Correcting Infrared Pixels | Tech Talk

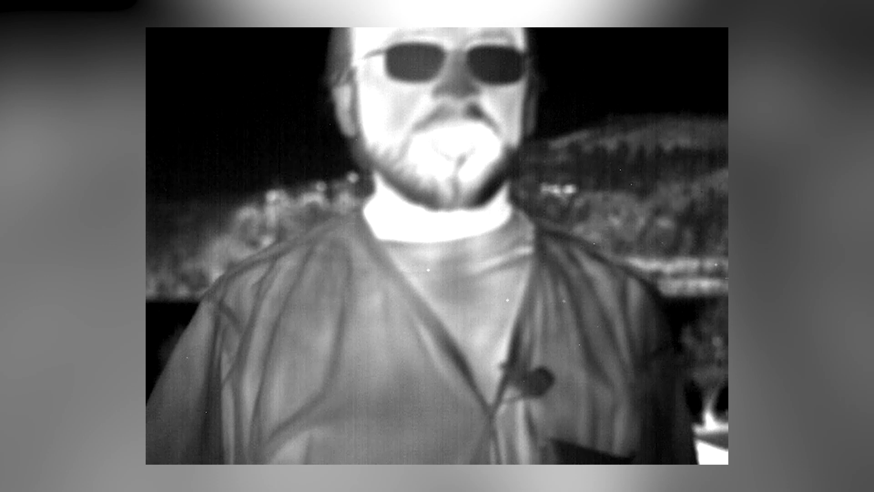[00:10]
As I step back, we'll add the correction in, and you'll see the smooth quality IR image you're used to seeing from Sierra Olympia products.
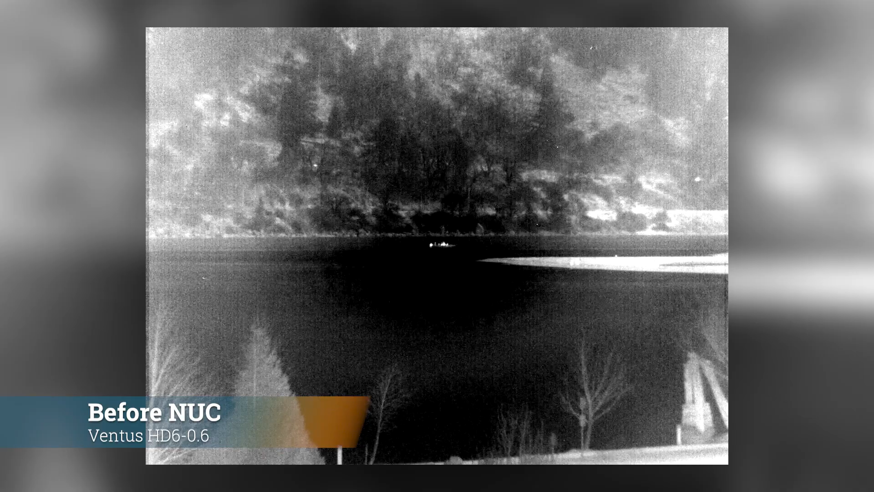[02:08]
Now, we sort of take that for granted because once we load those coefficients into the camera, it just starts working and creates a beautiful image for us. But I try to remember that we're creating 30 frames per second of image data.
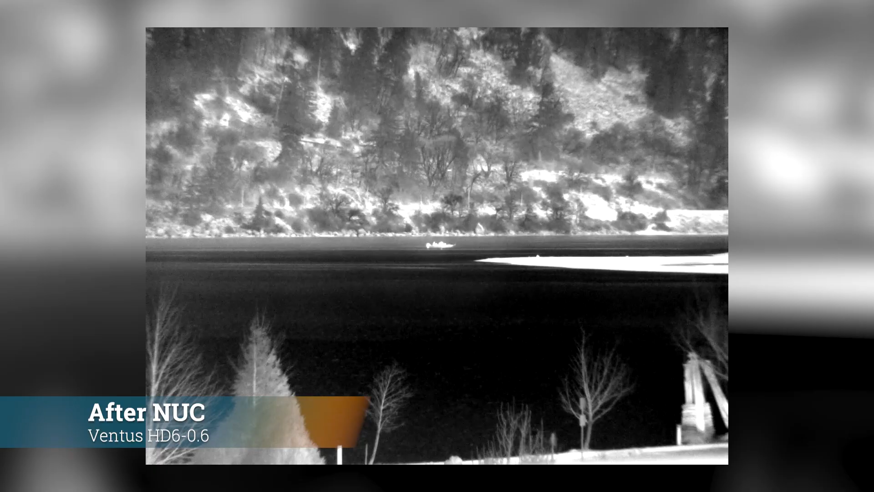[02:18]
Each of those frames has 300,000 pixels in it, and every single one of those pixels needs to receive its particular correction in order to bring it in line with the rest.
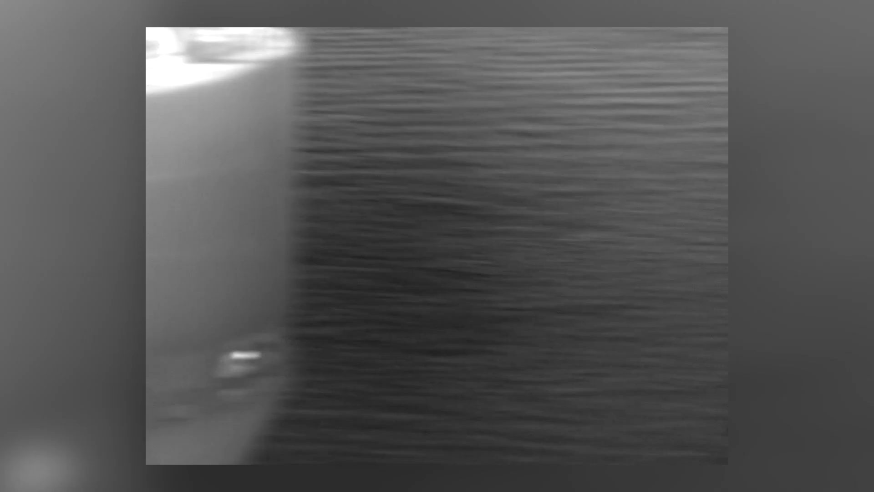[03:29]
and switch them as a lens goes through its different positions
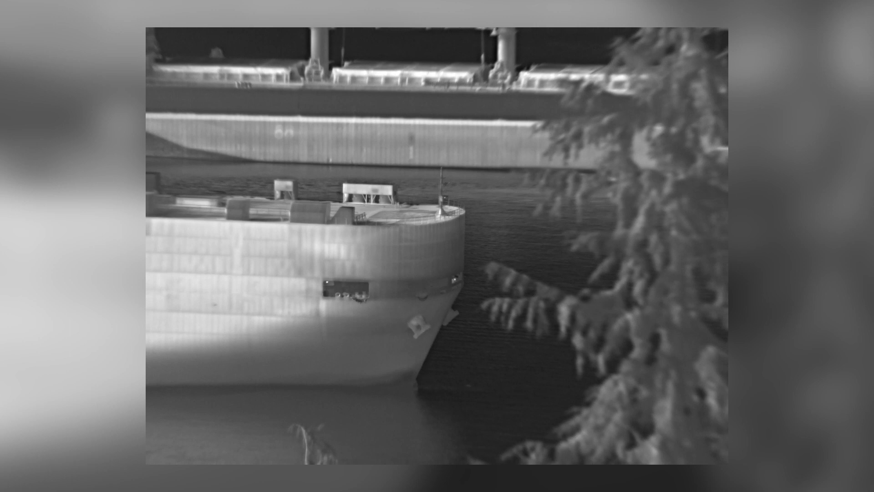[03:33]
in order to make the best possible image at each zoom position.